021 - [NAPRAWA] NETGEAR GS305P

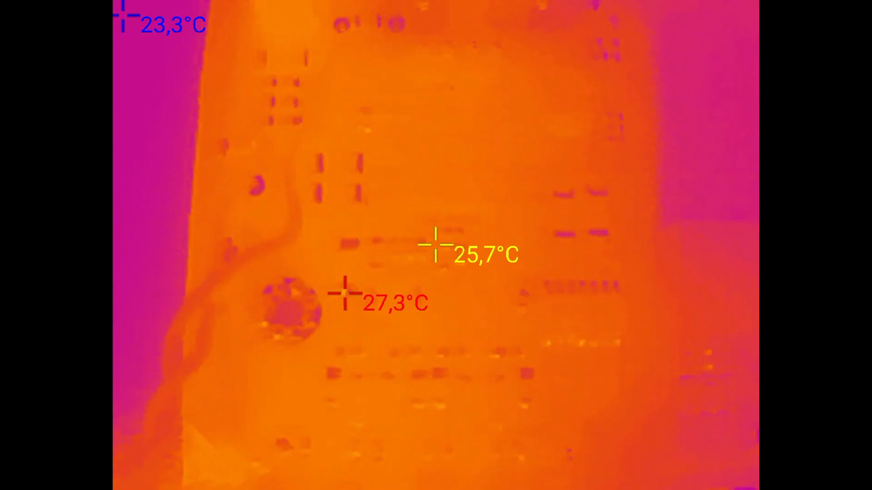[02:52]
No dobra, widać jak wół, co tu się grzeje.
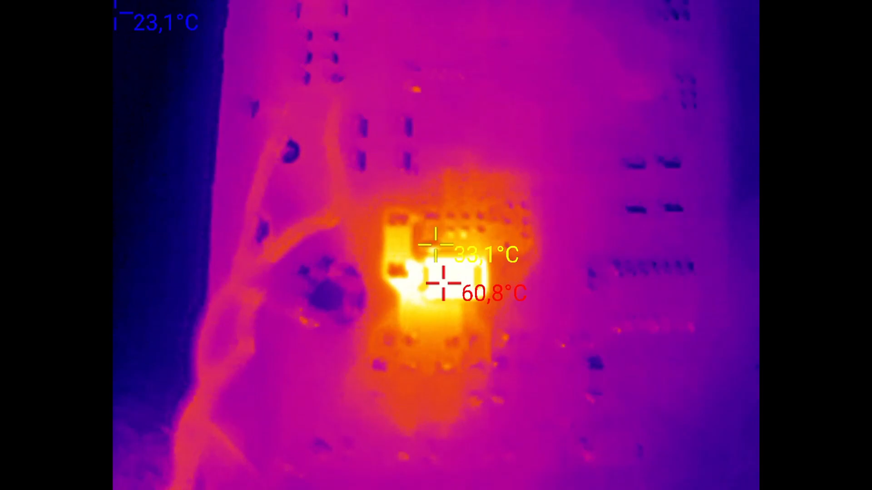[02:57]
On screen: max 60.8°C
I to ostro. Tutaj. O, ten. Co to jest?